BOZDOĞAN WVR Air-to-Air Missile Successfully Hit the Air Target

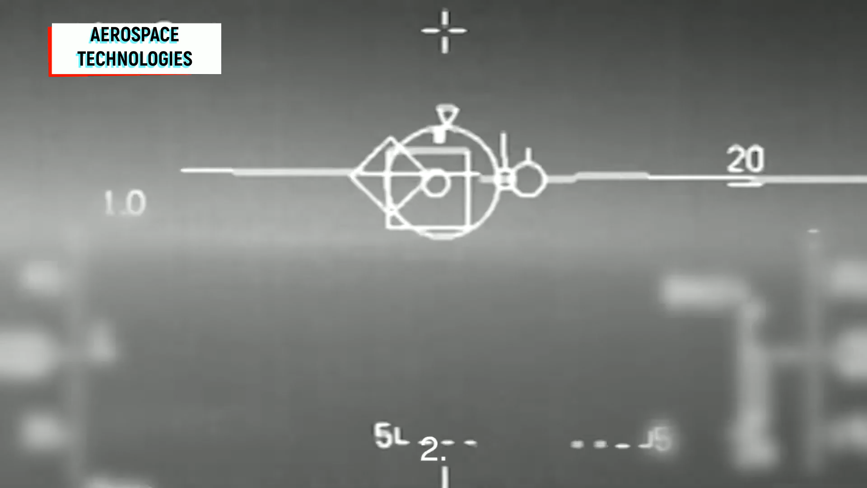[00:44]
The first air launch of the Bozdogan missile was monitored live by the test measurement equipment at the Sinop missile test range, such as radar systems and high-speed cameras that can measure the missile's trajectory and speed,
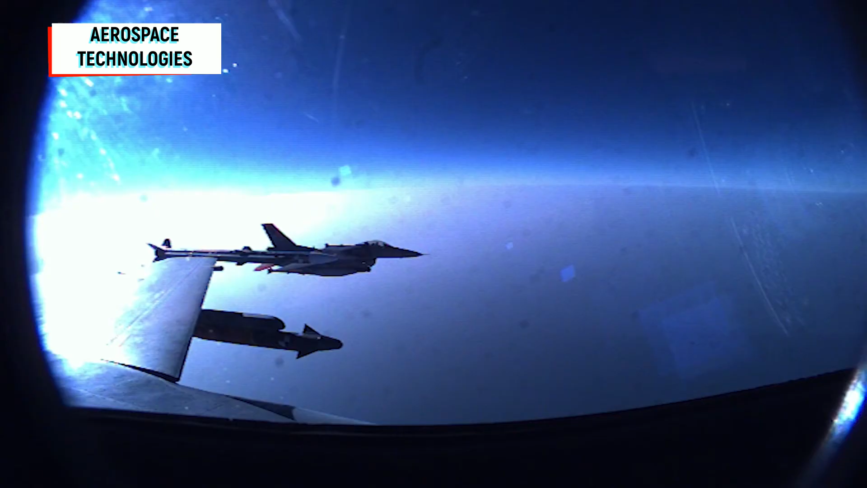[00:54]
and by accompanying F-16s, at least one of them was fitted with a sniper targeting pod. According to the video, the Bozdogan missile was able to lock on its target
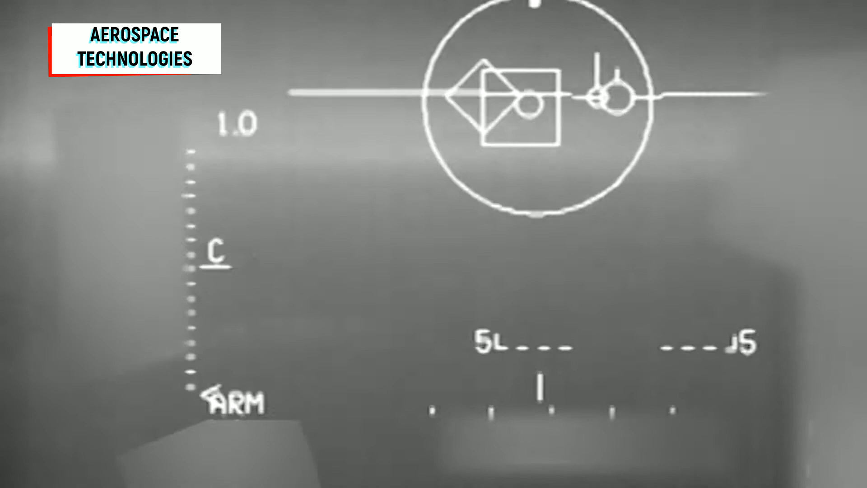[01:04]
before launch at an estimated distance of 15 km and performed a direct hit to Shemshek targeting drone at 5 to 8 km.
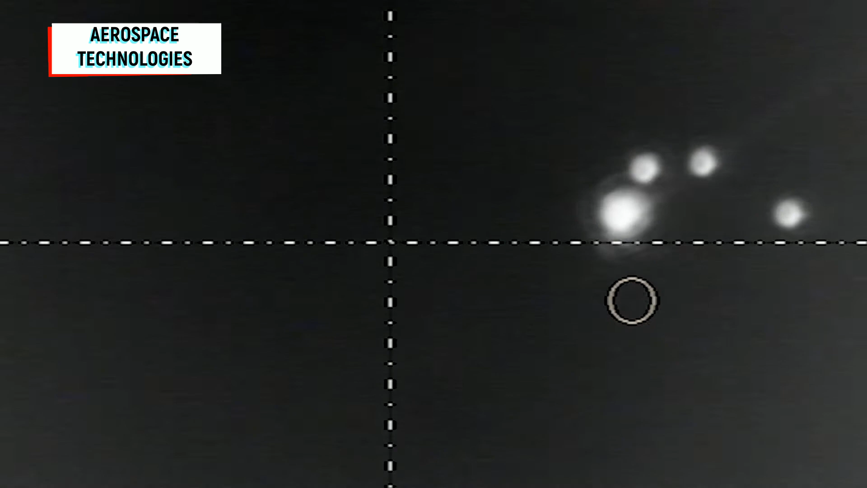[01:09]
Prior to the live firing test, Turkey declared a NAVTEX on April 5, 2021, for shooting training to be performed at the Black Sea during April 10-18, 2021.